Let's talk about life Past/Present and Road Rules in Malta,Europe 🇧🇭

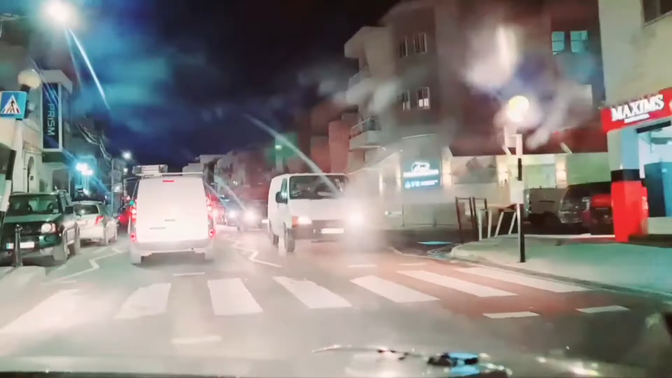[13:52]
Sa pedestrian road Priority po ang mga dumadaan Kahit ganoon po kadaan na katulin yung pagpapatakbo mo Once na may dumaan na Na tao rito Ihinto at ihinto kayo
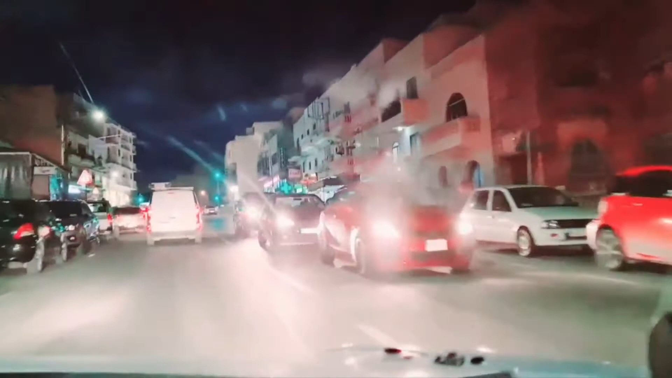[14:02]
Kaya ho medyo Ingat-ingat po Sa pagdadrive dito sa Malta Europe Lalo na yung mga kababayan natin na baguan magdrive